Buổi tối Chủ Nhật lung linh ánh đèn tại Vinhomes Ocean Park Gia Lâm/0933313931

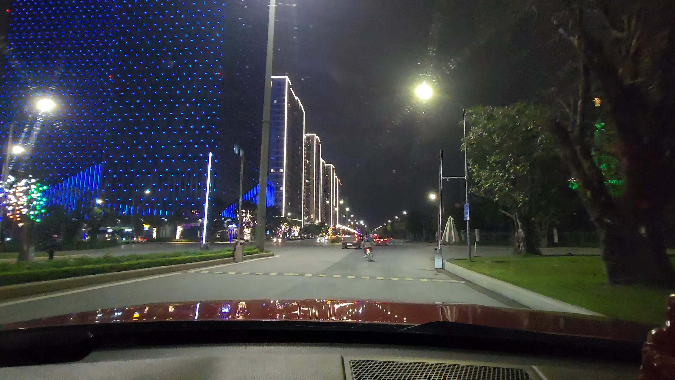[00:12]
Thiên Định hôm nay thì có khách đi xem buổi tối, thì vừa tiện khách ra ngõ thì bây giờ Thiên Định quay lại quay cho chị xem luôn. Hôm nay thì nói chung là lâu rồi Thiên Định không quay vào buổi tối, thì bây giờ thì hôm nay Thiên Định sẽ đi quay cho chị xem là cái khung cảnh buổi tối mà khi những cái đèn LED tại Vinhome Ocean Park lên đèn thì nó sẽ đẹp như nào chị nhá. Phải nói là quá là lung linh và quá đẹp luôn anh chị ạ. Đây, bên phải là tòa nhà Techno Park này, chúng ta có thể thấy là đèn LED sáng này rất là đẹp này.
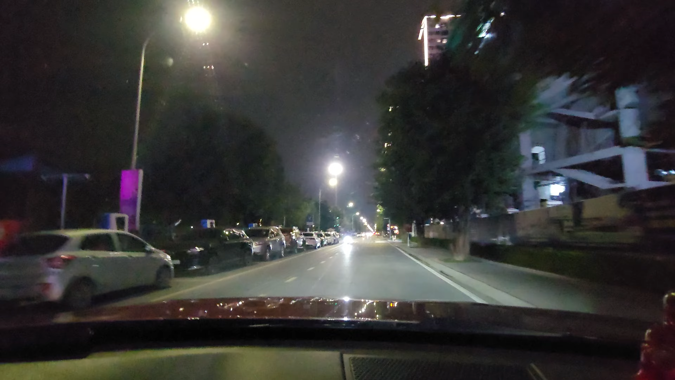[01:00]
thì là Thiên Định vừa mới dẫn khách xong. Hy vọng là sẽ là chốt trong ngày mai hoặc là ngày kia thôi, tại vì khách rất là nét rồi. Đây, chúng ta đi sẽ đi đi một vòng khu cao tầng trước nha. Với chúng ta có thấy là buổi tối đèn LED lên đẹp không ạ? Rất là đẹp luôn. Không gian cảnh quan thì rất là đẹp.
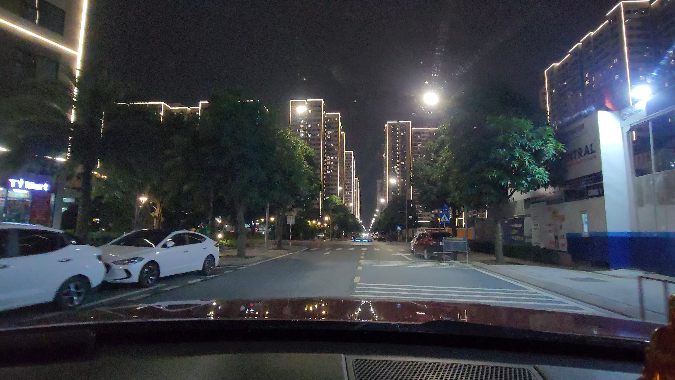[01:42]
Bây giờ thì không vội vàng gì nữa, chúng ta đi từ từ thì mình quay không gian cảnh quan buổi tối cho chị xem. Đấy, bố chị nhìn thấy đèn đèn LED bên Master Drive nó chạy cả. Bên Vinhome Ocean Park thì đứng im nhưng mà bên Master Drive là nó chạy đẹp lắm.
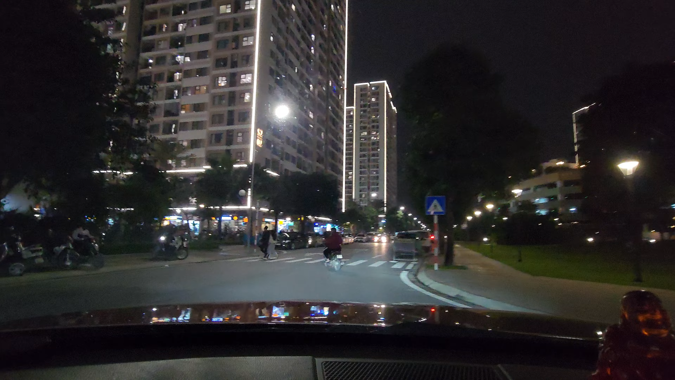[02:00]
Đấy, buổi tối thì các cái quán đặc biệt là cà phê nha chị nhá, cà phê hoặc là quán ăn thì rất là đông. Ban ngày thì hầu như là cũng tùy thời điểm, ví dụ như là như ngày hôm nay thì buổi sáng thì vắng lắm tại vì buổi sáng trời mưa, nhưng đến chiều là hứng nắng cho nên là mọi người đi chơi đi cà phê ăn uống rất là đông. Bây giờ ấy, mà vào trong các nội khu của các cái tòa chung cư này, này thì đông lắm một chị ạ. Đấy, nội nội khu bên trong ấy, gọi sân bên trong các cái tòa chung cư ấy thì đông.
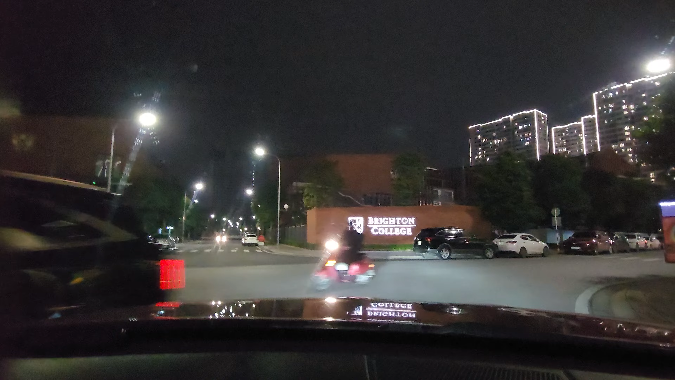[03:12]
Nếu như bằng thời gian như thế này mà các năm trước nữa, kể cả những cái năm sốt ấy, hầu như là Thiên Định thấy là cái lượng khách hàng quan tâm nó không nhiều như đợt này đâu. Đợt này hầu như Thiên Định lại đánh giá là cái lượng khách quan tâm nó nhiều và phản hồi rất nhiều luôn đấy. Bên trái là tòa S206, đi thẳng là nhà đậy xe 5 tầng.
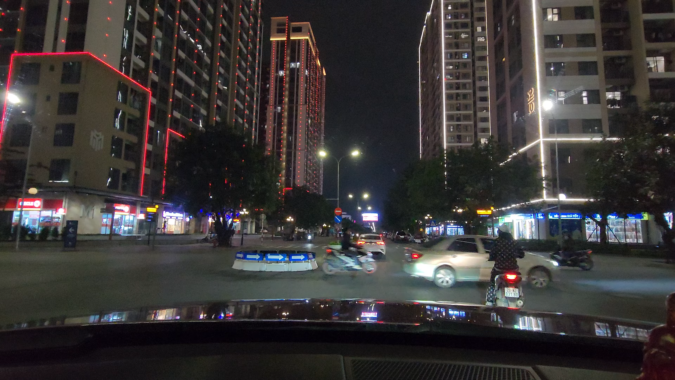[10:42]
Nó đổi màu liên tục anh chị ạ, đổi màu liên tục. Cho nên bây giờ cái ngã tư này nó cực, mà bên Master Line thì người ta để cái vỉa hè nó lùi sâu vào trông thoáng lắm. Đấy. Nói chung là làm việc trong cái môi trường như Vinhome Ocean Park Gia Lâm của đây,
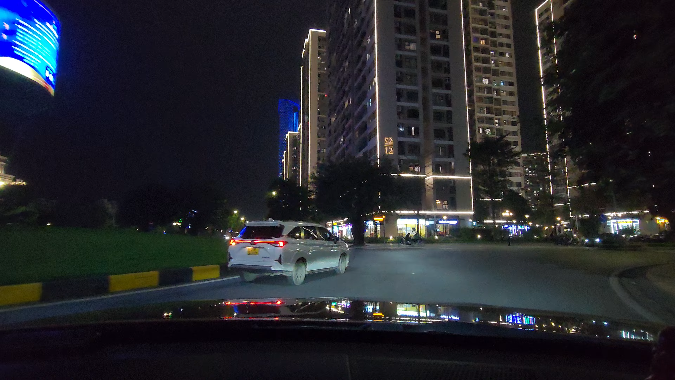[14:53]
Chúng ta sẽ lượn qua San Hô 06.
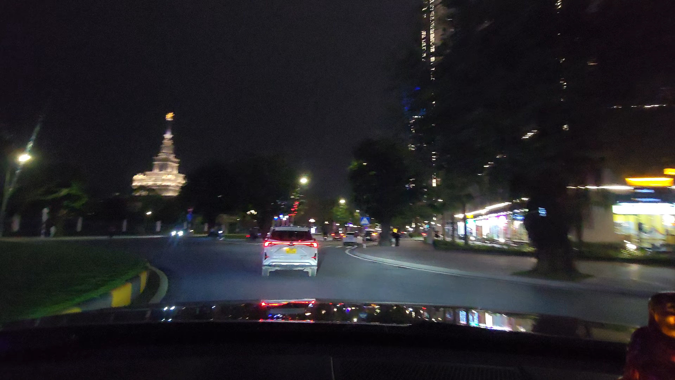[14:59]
trường đại học VinUni. Hôm nay là ngày chủ nhật cho nên tất cả đều sáng bừng hết. Đấy.
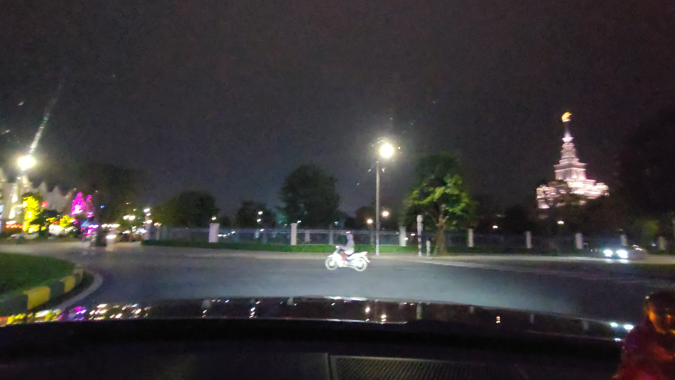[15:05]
Trường đại học này, tòa nhà Technopark này, rồi đèn ở các cái dọc trục san hô này,
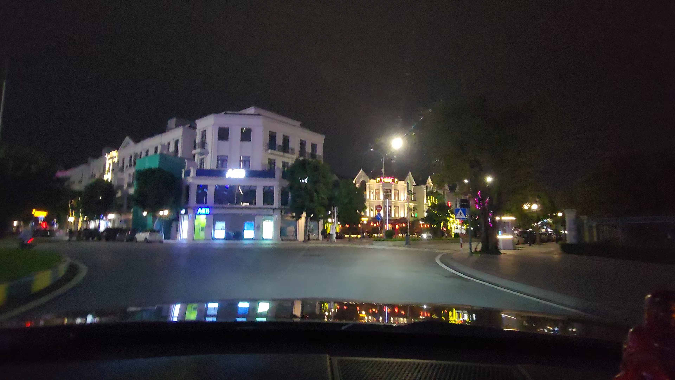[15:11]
sao biển này, ngọc trai này đều sáng hết. Ở đây thì bây giờ là chủ đầu tư đã lắp thêm các cái barrier, thêm rất nhiều các cái barrier ở các cái đầu các phân khu nha chị nhá.
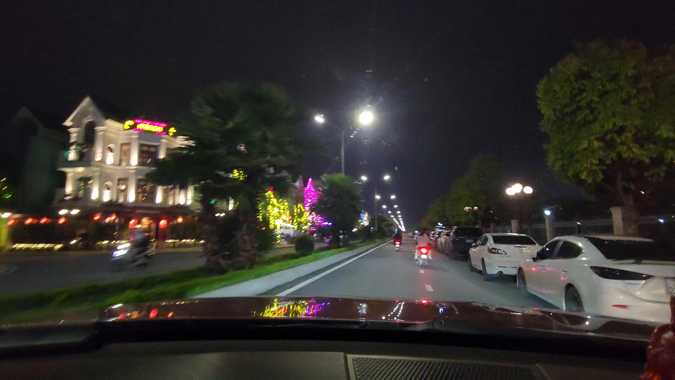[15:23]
Tầm 10 giờ gì đấy, đấy thì chủ đầu tư sẽ chặn lại và chỉ có cư dân mới đi được vào thôi. Đấy, vào các cái khu này. Đây chúng ta thấy đẹp không ạ? Buổi tối thì đây là san hô 06. Trục san hô 06 này thì định đang có căn đang bán tầm 33 tỷ không chị nhá.
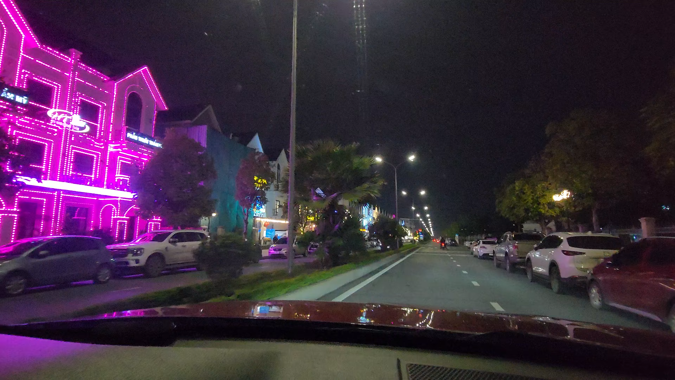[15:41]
Đã hoàn thiện rồi, đang kinh doanh. Đang bán rồi tầm 33 tỷ. Đấy, xe ô tô thì để chật kín, xe này toàn xe có khách, đậu xe bên này xong sang bên đường để ăn uống. Đấy, cà phê ăn uống. Đấy, chịu quý vị thấy không ạ? Xe quá là đông.
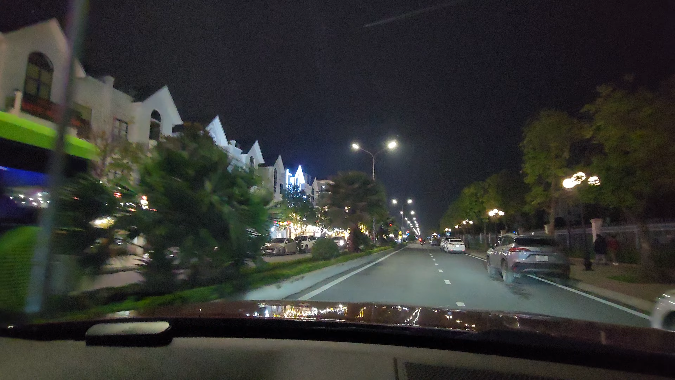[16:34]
Trời lạnh người ta ngồi bên trong, cô chú anh chị không thấy, nhưng mà thực ra chúng ta nhìn vào xe ở đây là chúng ta biết này. Xe người ta để ở đây đầy đường ở đây là chúng ta biết là khách người ta ngồi hết bên trong, do thời tiết lạnh người ta không ngồi bên ngoài thôi. Đang có xe bên sau thì định để cho họ đi qua. Đấy, xe người ta để ở đây là người ta đi sang, người ta ăn uống bên các cái shop hết rồi, nhưng mà người ta ngồi bên trong này, bên ngoài lạnh. Bình thường mà thời tiết mà nắng ấm thì người ta ngồi hết bên ngoài.
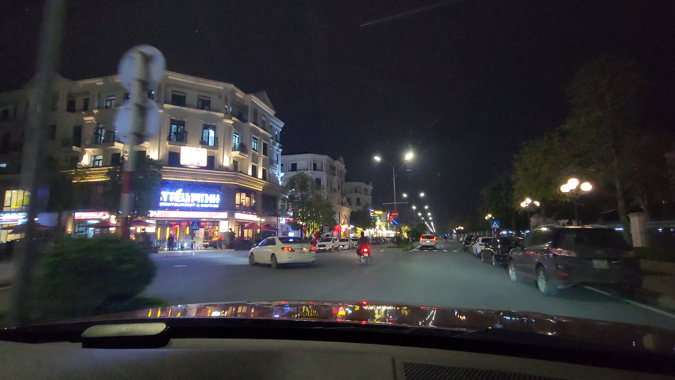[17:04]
Đây, ở đây cái khu thương mại dịch vụ san hô này bây giờ cũng đông đúc này, mọi chị nhìn thấy không, những cái căn góc này bây giờ kinh doanh này, quá là đông đúc và sớm mất luôn. Ở đây có cái con hải sản đâu nhỉ, lẩu nướng này, tươi BBQ đang khai trương với chị ạ. Đây có cái con hải sản này cũng rất là nổi tiếng này, hải sản Phú Quý rồi chị nhá. Thì định cũng vào ăn rồi, ăn cũng rất là ngon.
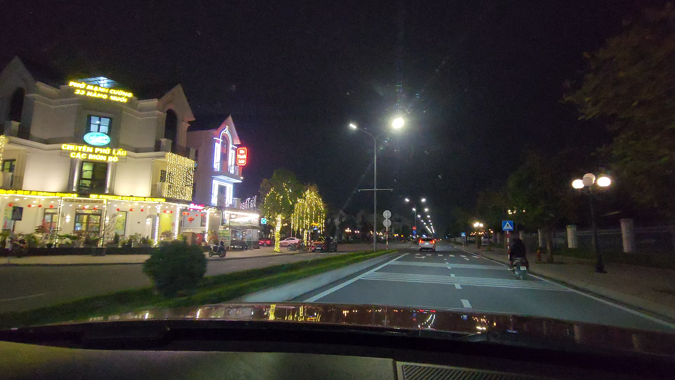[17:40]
Ok, bây giờ chúng ta sẽ đi sang khu biển hồ đi.